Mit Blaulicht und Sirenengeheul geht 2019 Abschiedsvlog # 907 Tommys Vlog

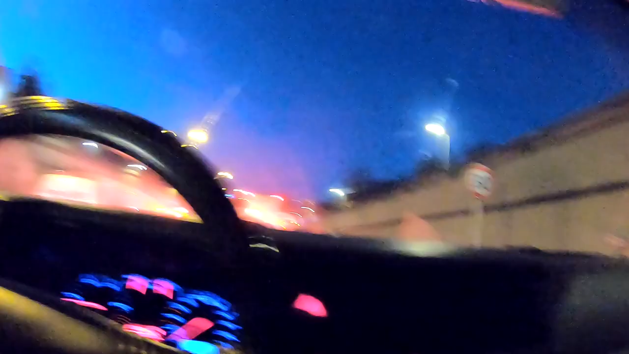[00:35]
Ist jetzt gerade Feuerwehrquellbahn. Und das war's.
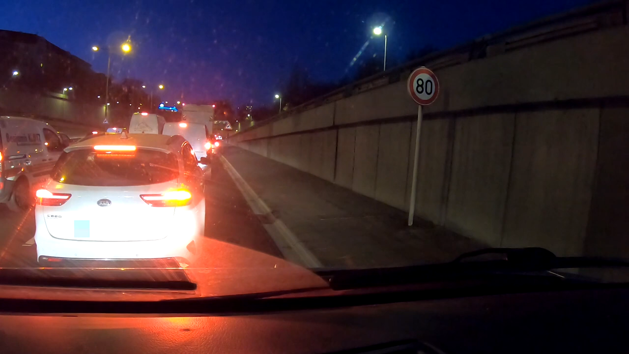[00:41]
Es kann nicht wahr sein, ey. Oh, Alter, Rettungsklasse.
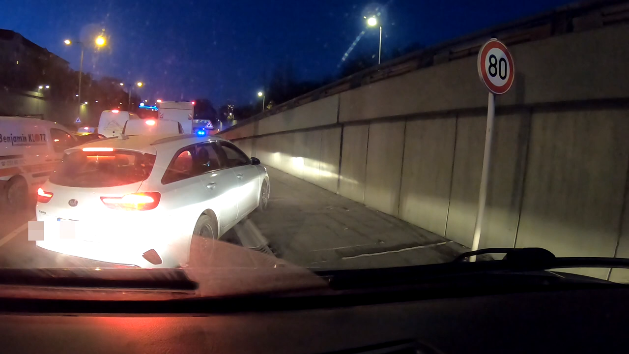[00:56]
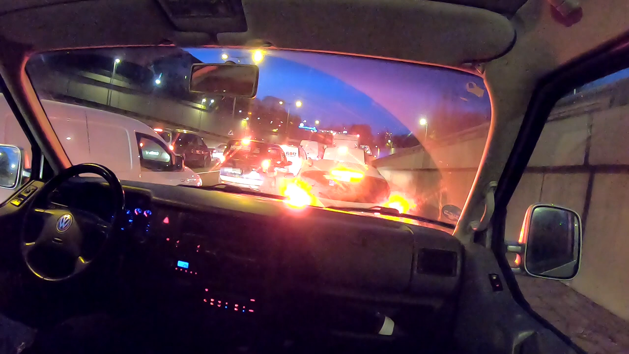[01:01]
Gestern Unfall auf der Autobahn, heute Unfall auf der Autobahn, direkt vor uns, toll, fantastisch. Ey, auf dem letzten Meter, ey, bin ich bloß hier runtergefahren.